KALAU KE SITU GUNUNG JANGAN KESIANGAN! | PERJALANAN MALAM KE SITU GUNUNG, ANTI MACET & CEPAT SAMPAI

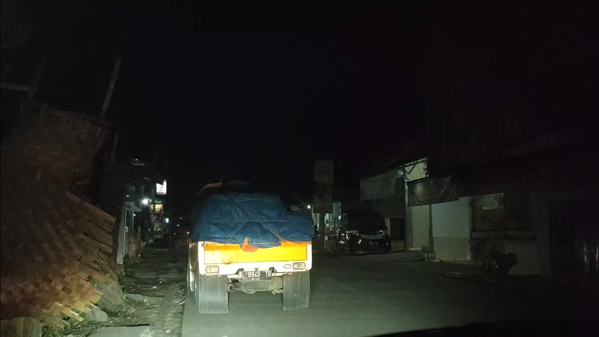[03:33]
oke teman-teman ini saya akan start dari depan Masjid Al-Aqubah
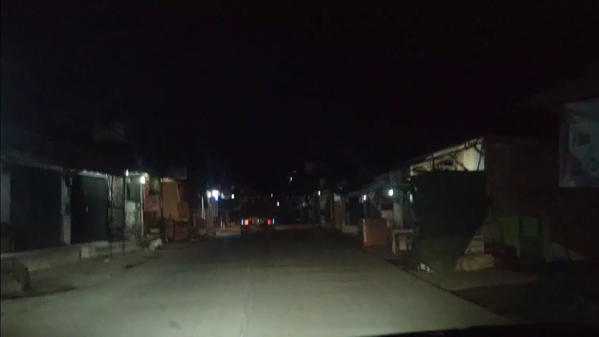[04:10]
nah ini jalannya agak kurang bagus tapi ini enggak enggak panjang ya
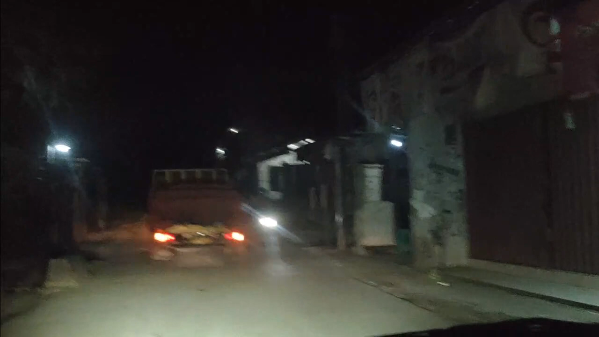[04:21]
terus untuk lebar jalan ini bisa dilalui oleh dua kendaraan Noda 4 kalau perkapasan itu enggak ada masalah disini tapi
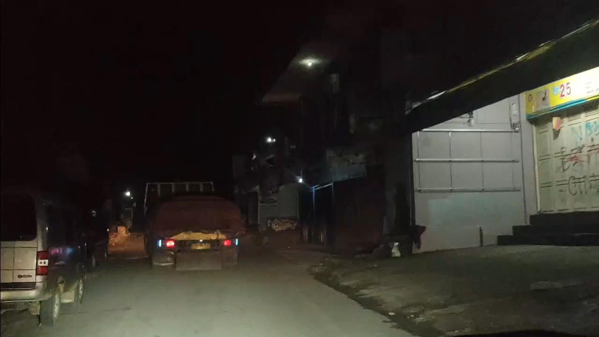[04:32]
enggak tahu nanti pas di atasnya seperti apa kita lihat ini saya di belakang truk jadi biar dia bisa menunjukkan jalan kita
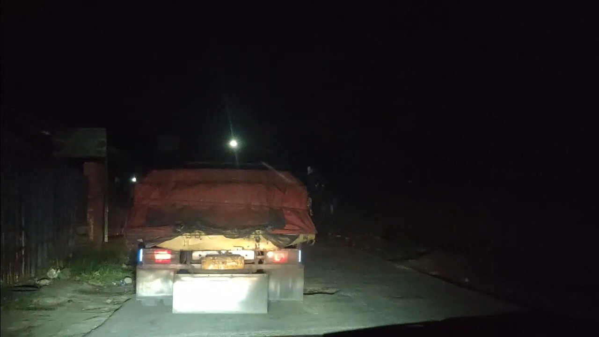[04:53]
jadi jarak dari tadi tempat saya start itu
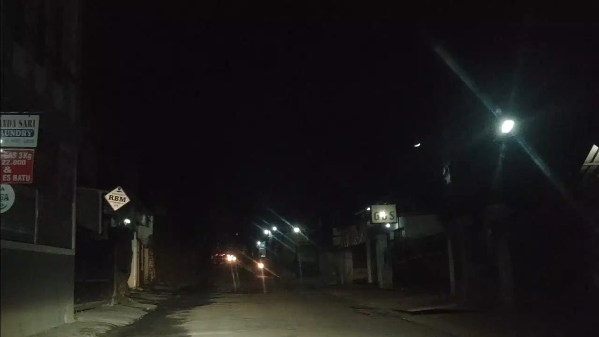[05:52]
ini ada lubang-lubang kecil lagi disini meskipun tidak terlalu parah terus untuk kemiringan memang tidak terlalu menanjak sejauh ini ya tidak tahu nanti mendekati lokasi seperti yang
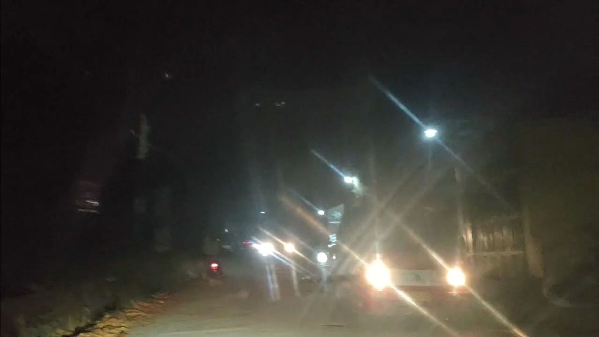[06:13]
kondisi ini di depan ada angkot warna merah
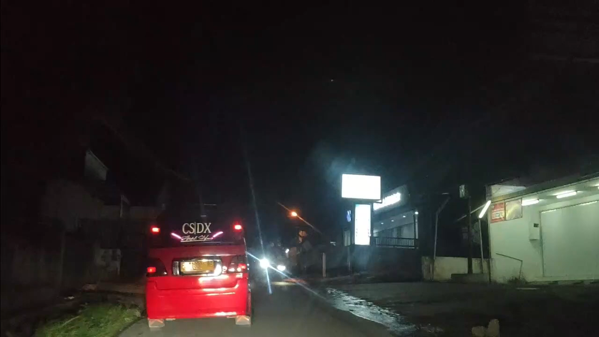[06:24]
bisa jadi
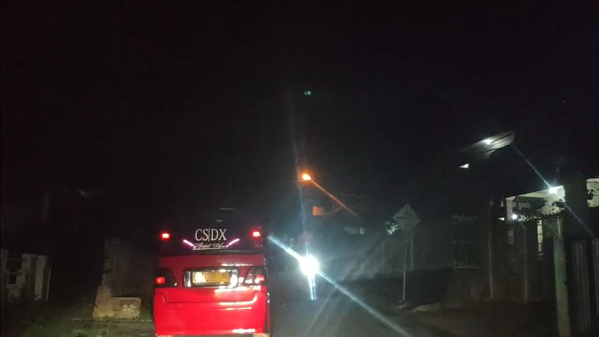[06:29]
lewati rute ke arah situ Gunung juga
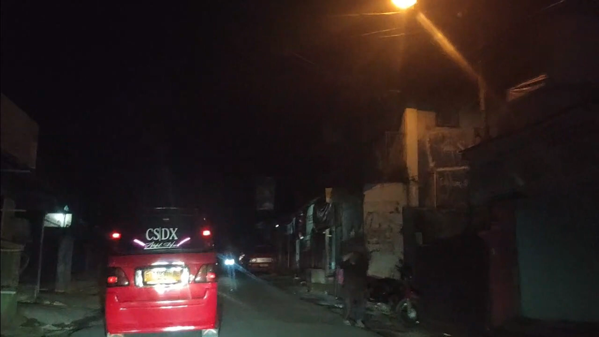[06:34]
disini jalannya agak sempit tapi sebenarnya masih bisa dilewati oleh dua kendaraan kalau berpapasan hanya perlu agak pelan kalau lewat sini dan menanjak tapi ini
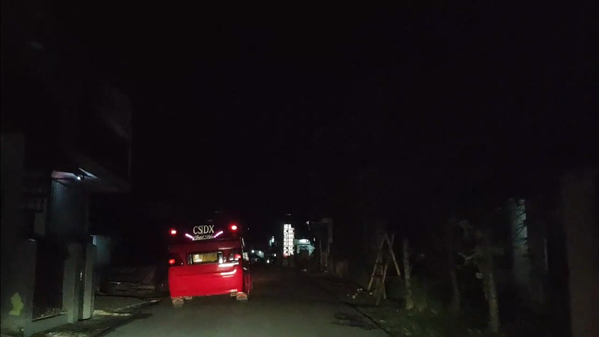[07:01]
tidak terlalu tajam masih mudah untuk dilalui
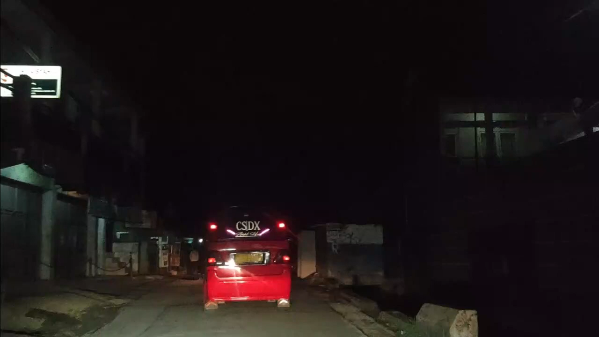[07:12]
masih menuju ke arah situ Gunung mengekori angkot merah
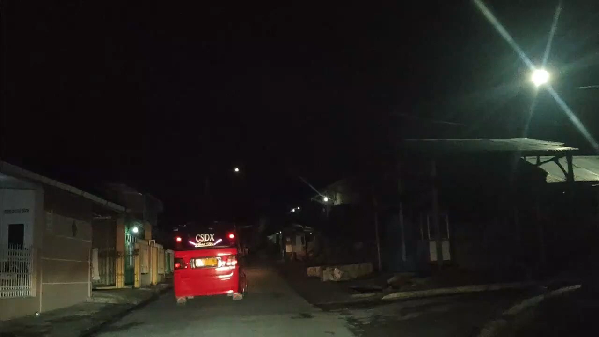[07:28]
dan situasi di pagi ini masih seti belum banyak
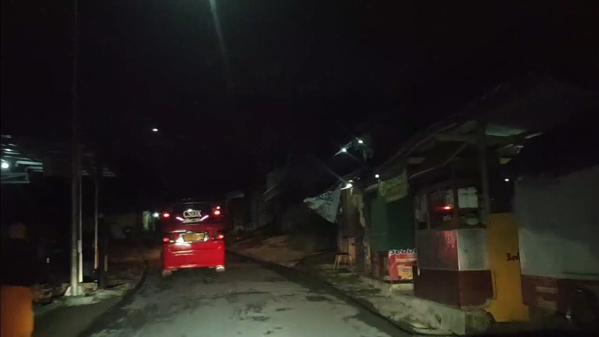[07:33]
kendaraan lalu lalang jadi cukup lancar
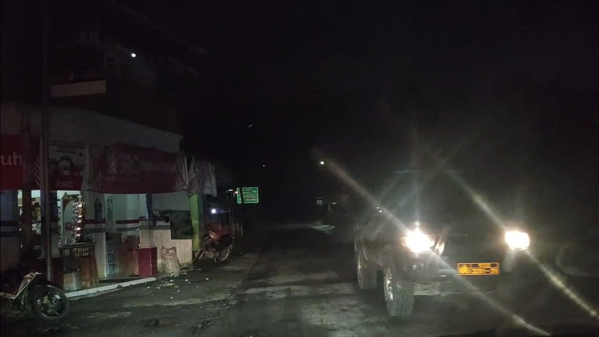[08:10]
di depan ini ada papan petunjuk